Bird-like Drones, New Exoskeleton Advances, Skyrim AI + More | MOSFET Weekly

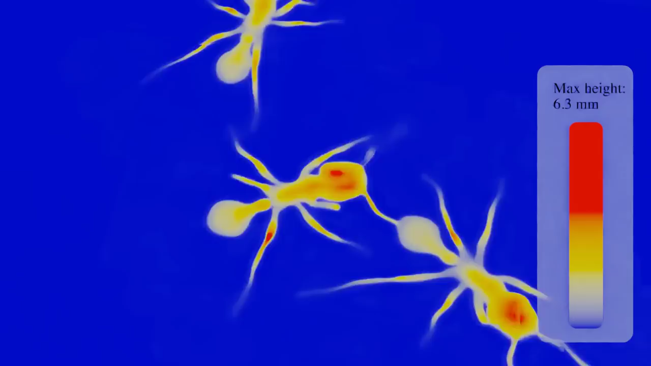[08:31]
The system can also record 3D movies too, gathering height information due to the multiple views from the separate cameras,